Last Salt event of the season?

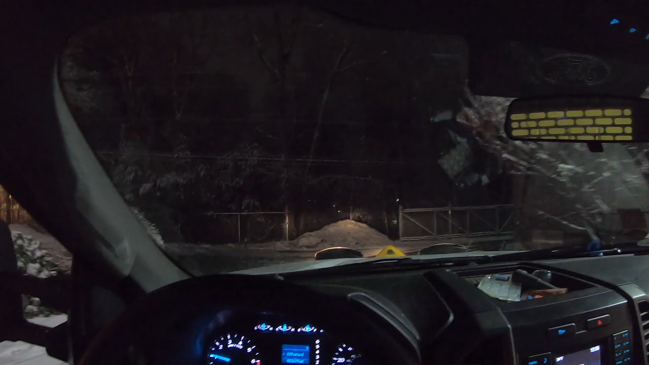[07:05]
Perfect example of what I was just talking about, the sun angle. This side of the parking lot's got about 2 inches of snow on it.
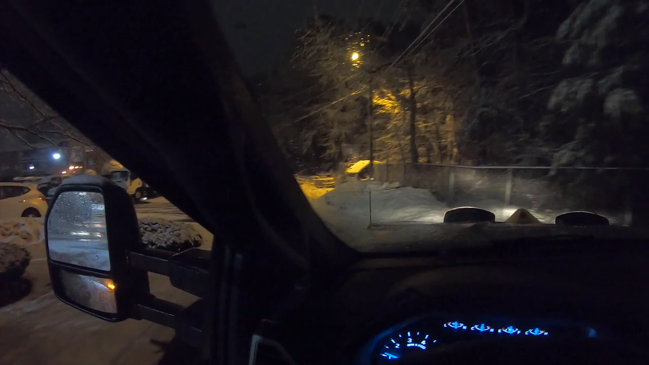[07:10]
Completely covered and is a mess.